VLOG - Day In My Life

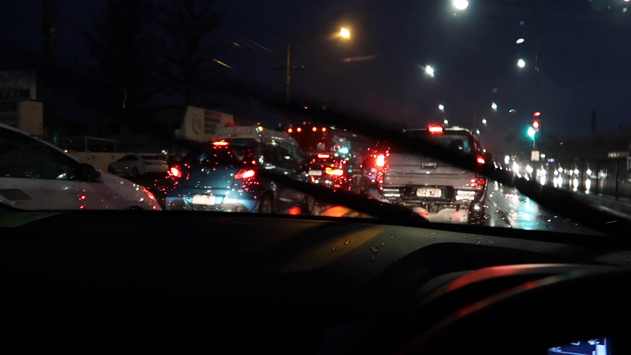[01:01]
It's 20 past six and it's dark. Like, I hate that, it sucks. I've just arrived at Dan's house and it's still pouring.